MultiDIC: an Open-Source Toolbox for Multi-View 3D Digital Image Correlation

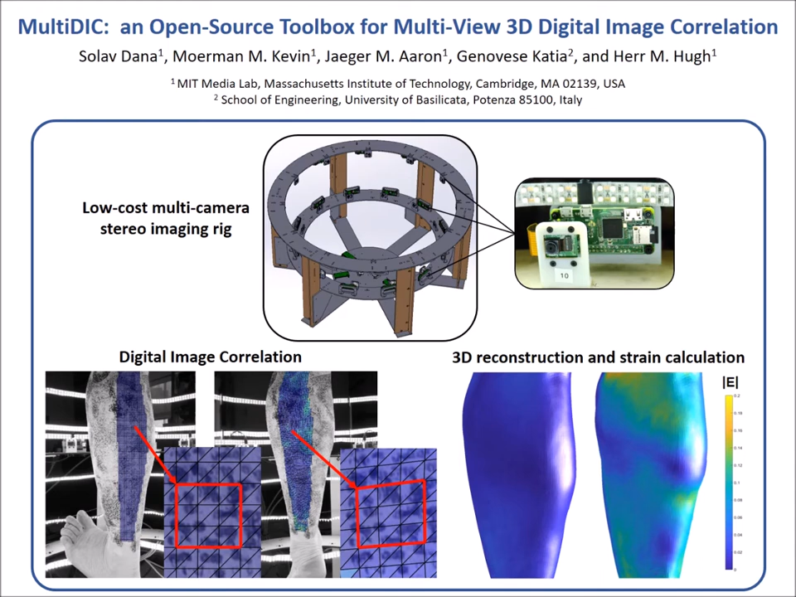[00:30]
The toolbox offers the capability to easily calibrate a multi-camera setup and automatically merge surfaces reconstructed by different camera pairs, a functionality which is not typically offered in other 3D DIC software.
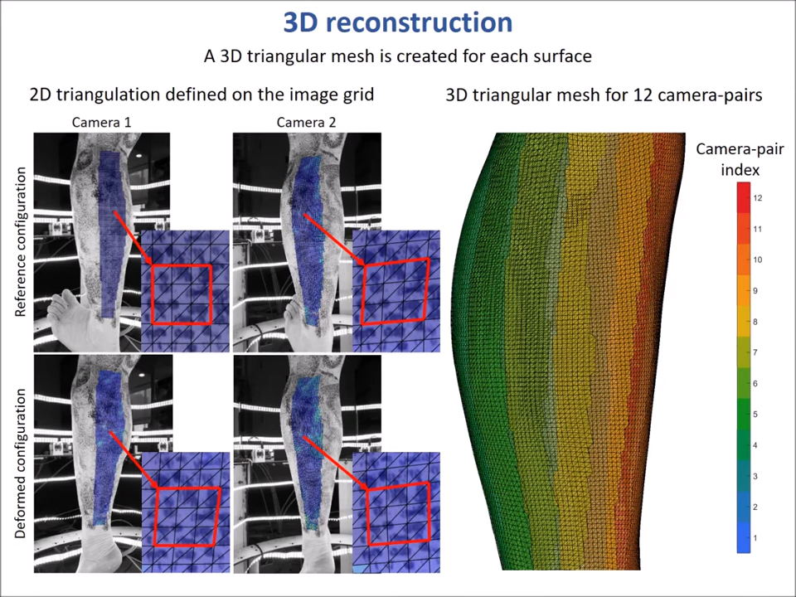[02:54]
a tessellation that is then transformed into 3D triangular meshes, which may have overlapping regions. Any overlapping meshes are automatically merged
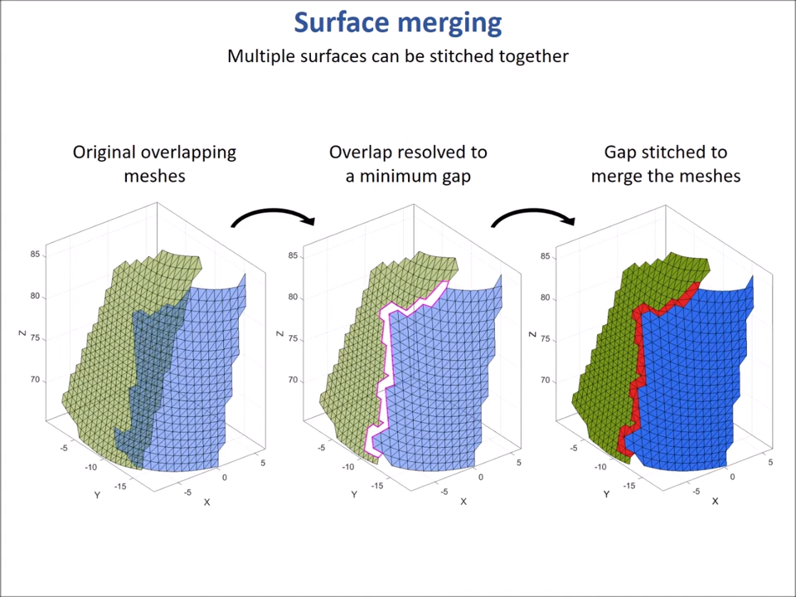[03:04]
together by resolving the overlaps and stitching together any gaps using Delaunay triangulation. The dynamic 3D positions of reconstructed points are used to calculate the 3D displacement field.
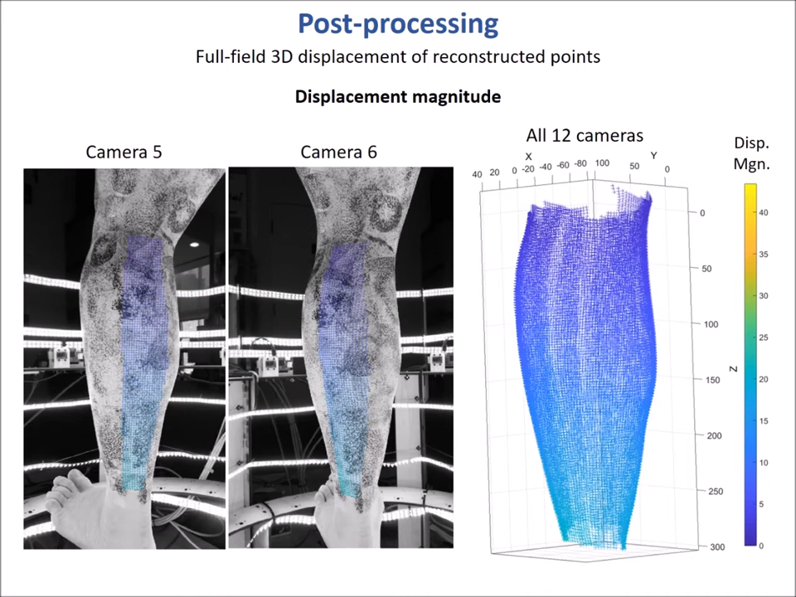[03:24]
On the right is shown the displacement magnitude of this vector field, and on the left, these values are mapped back to source images from two of the cameras. The displacements are then used to calculate the local 3D deformation and strain of each triangular element.